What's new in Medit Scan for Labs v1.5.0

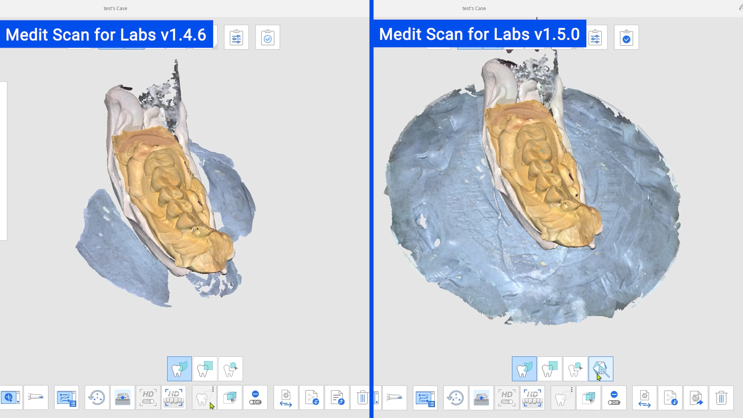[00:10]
Now, with just a single click, you can select all data of the same color and then delete it all at once. You can even pre-register specific colors in the system,
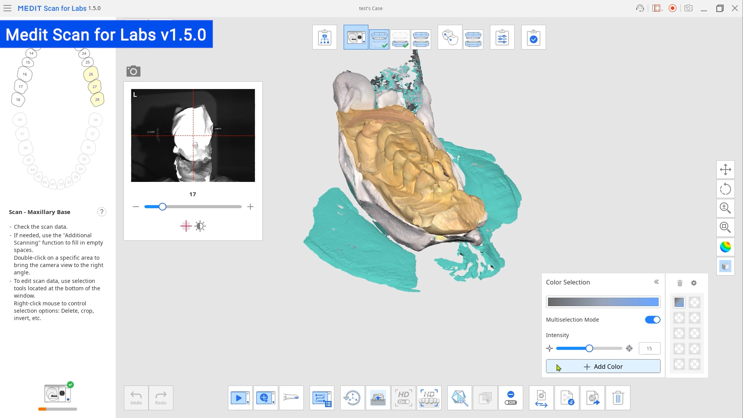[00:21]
and after scanning, the data of that color will be automatically filtered out.